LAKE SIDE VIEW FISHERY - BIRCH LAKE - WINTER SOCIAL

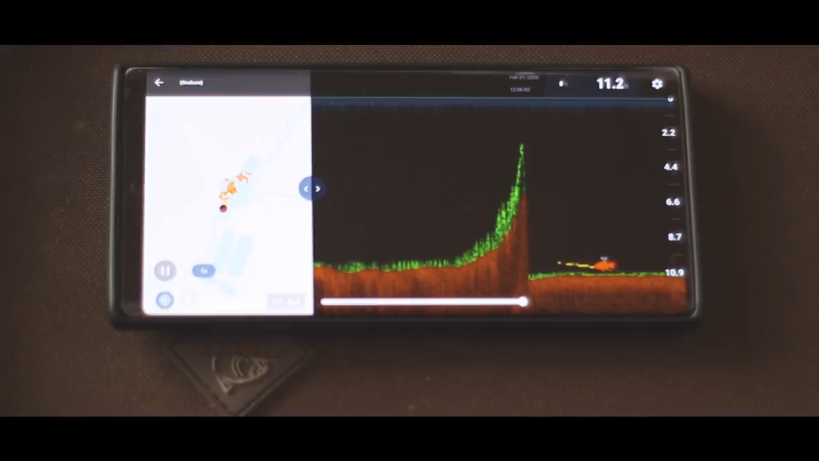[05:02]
I right down the far bank Went round with the deeper earlier And it was about twelve foot deep Seen a couple of fish on the icons That two pop up So I thought they were in the area